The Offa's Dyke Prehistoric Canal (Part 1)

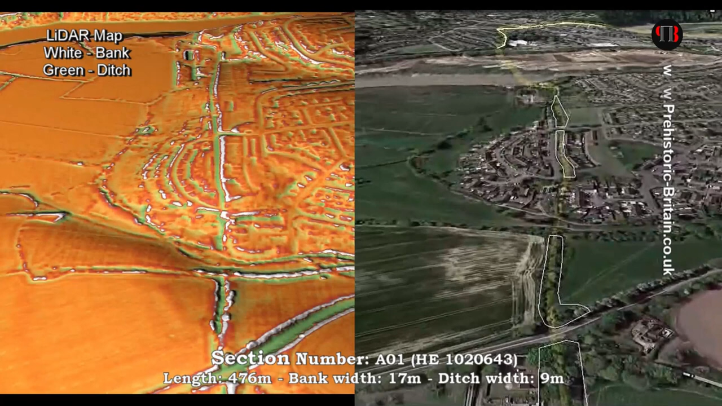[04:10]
we can show very clearly that one of the archaeologists' ideas about Offa's dike that it's a defensive ditch can be shown to be incorrect.
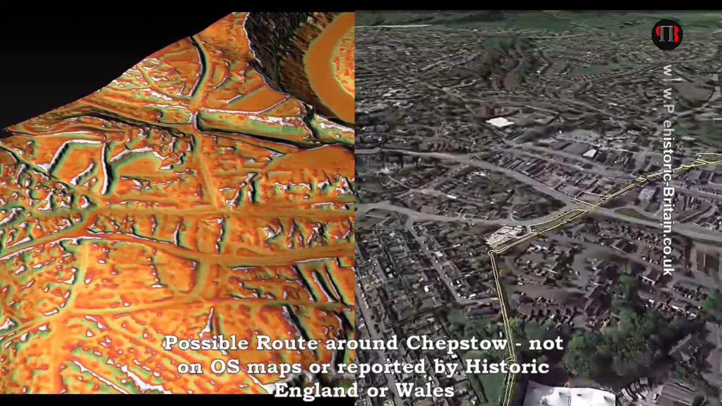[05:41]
At the western point of Section 4, Offersdyke disappears for over 2,000 metres.
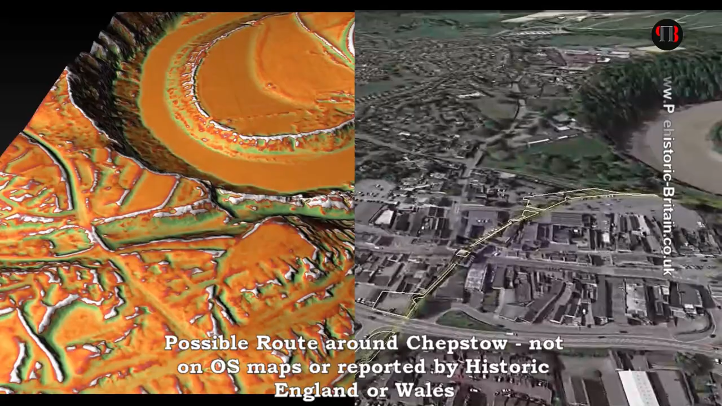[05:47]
Some archaeologists suggest it hugs the river shoreline,
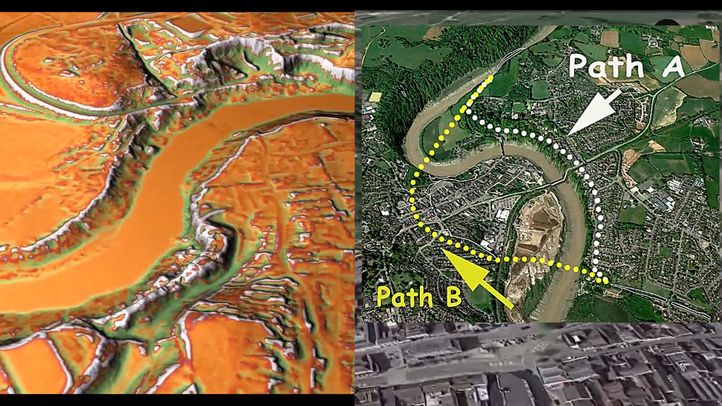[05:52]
but I find Chepstow's town walls interesting as it seems to follow the line of the dike.
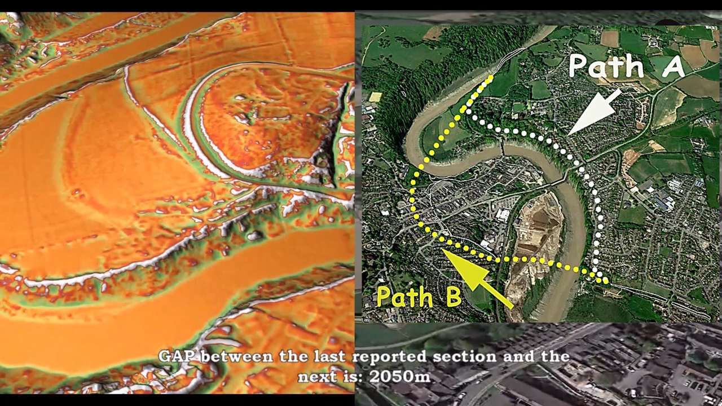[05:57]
This suspicion is confirmed by the construction of the port wall,
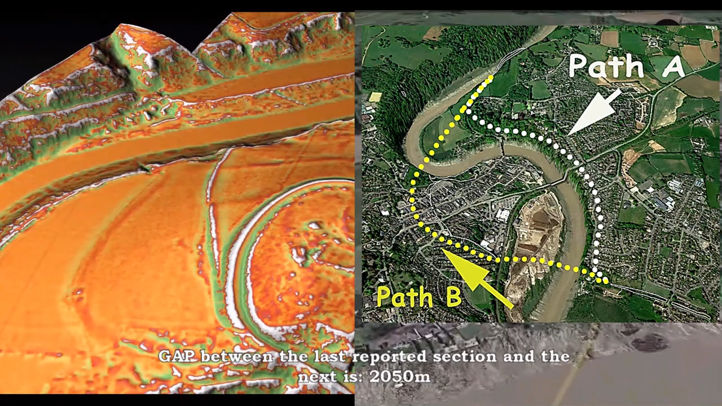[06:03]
which is a mysterious ditch of office proportions outside the town wall.
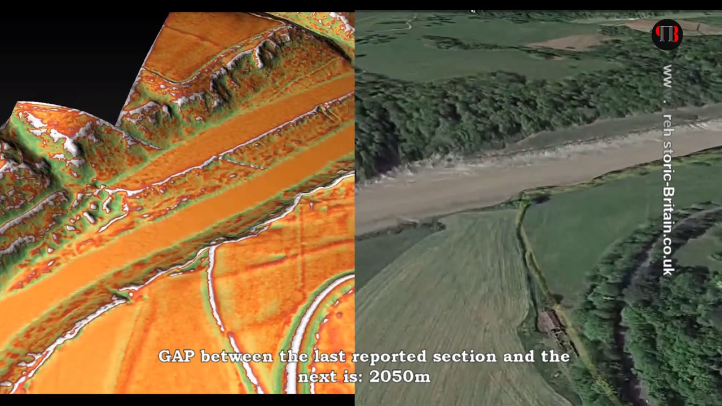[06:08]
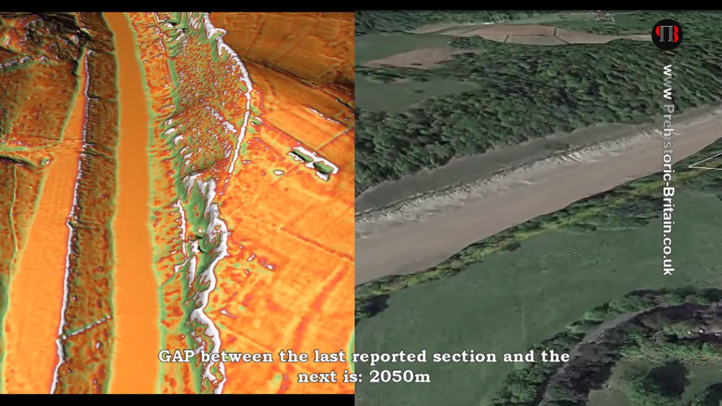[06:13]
The ditch is almost non-existent at this point, although the bank is extensive and of standard width.
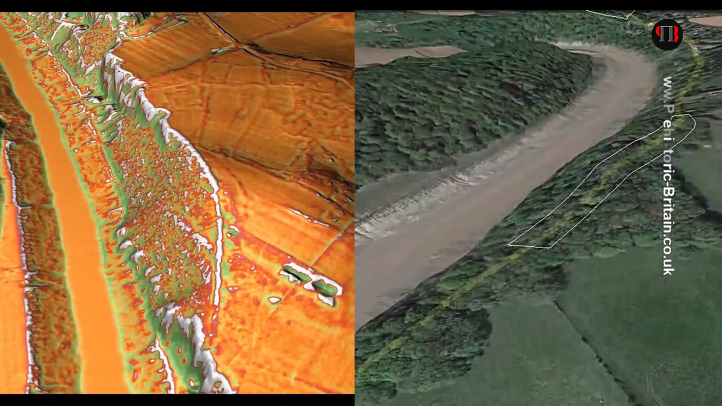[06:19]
This is compounded by the 1800s OS map, placing the dike heading for two large quarry pits south of the Lada map.
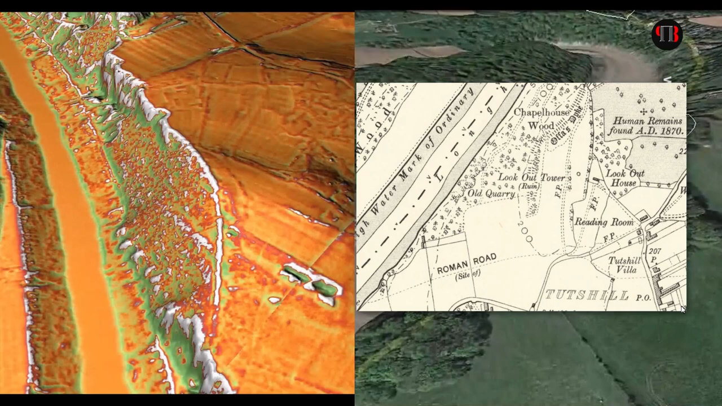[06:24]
The contiguous row of quarry pits, as shown in reports,
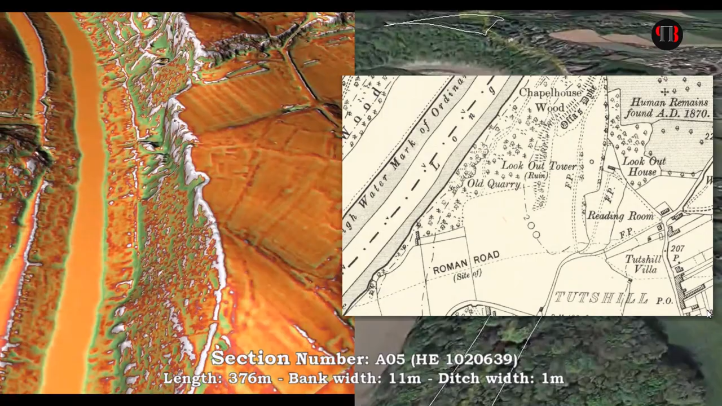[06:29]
suggests that it is a later connecting road used to connect the dike
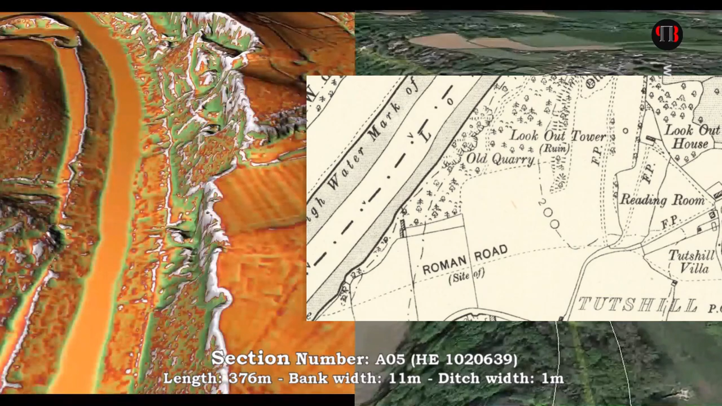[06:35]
banks following the path of the river to the quarry pits, which,
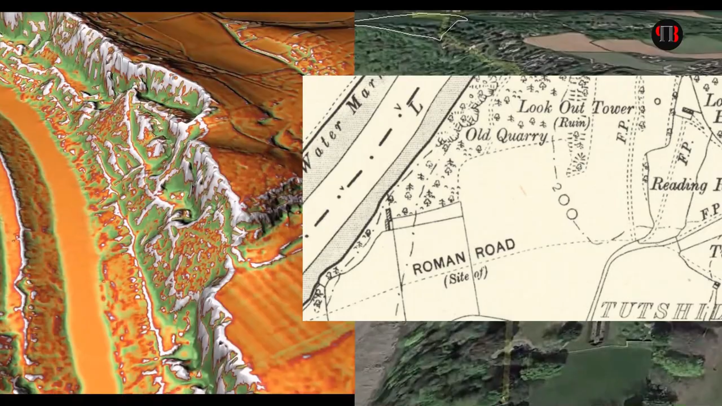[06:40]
in turn, became part of an even later Roman road which intersects
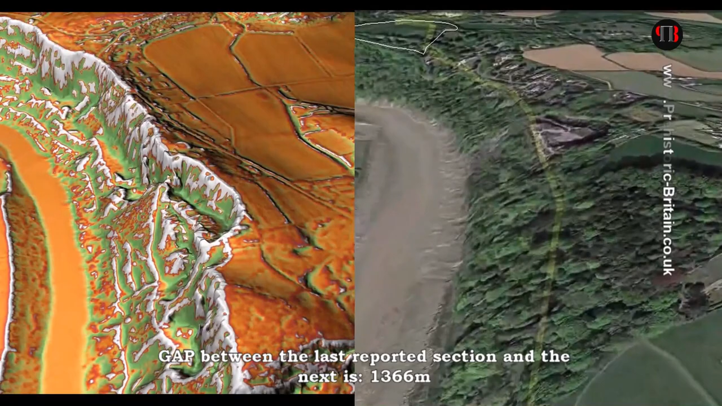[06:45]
the earthworks banks further south of the section.
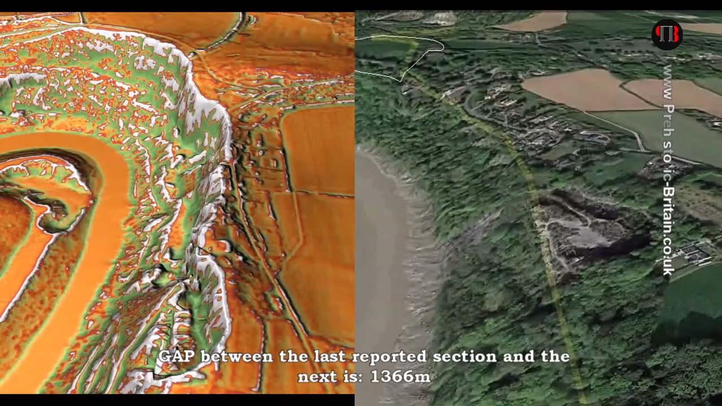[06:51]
Consequently, I was seeing why the dike was built initially, to connect to the quarry pits, which then became a road when the canal finally dried up.
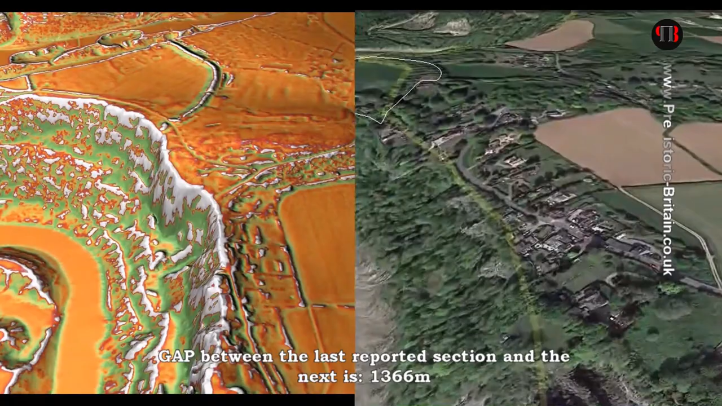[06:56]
This section is Lancoup Fault.
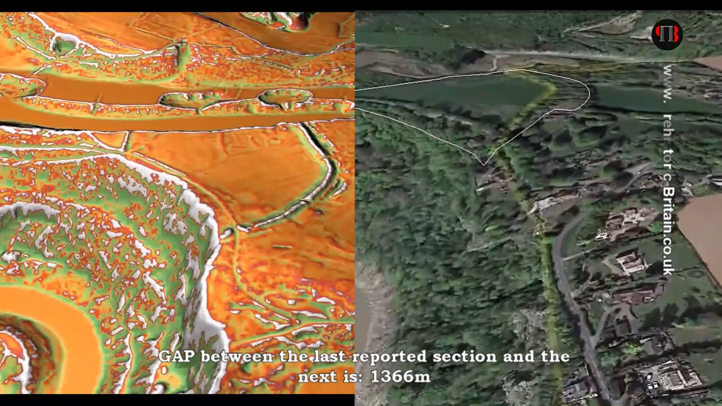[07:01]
Looking at the 0800-1800s map, it looks like a classic cross-dike, cut in the corner of the River Wye. Wherever you could call it a part of office dike, as we are seeing, is questionable,
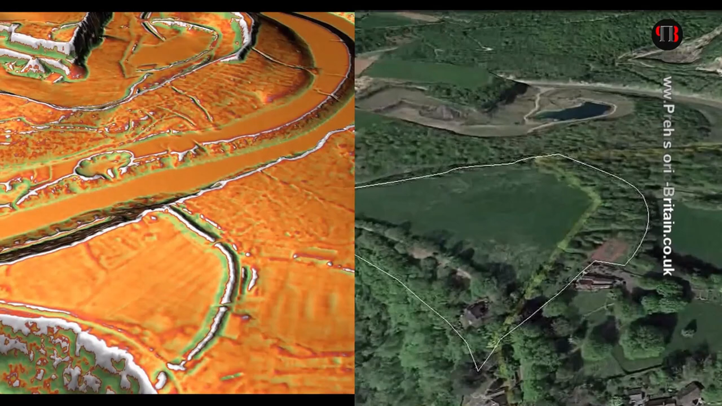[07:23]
as the northern end of the dike heads directly for the river and not around the cliff edge, as suggested.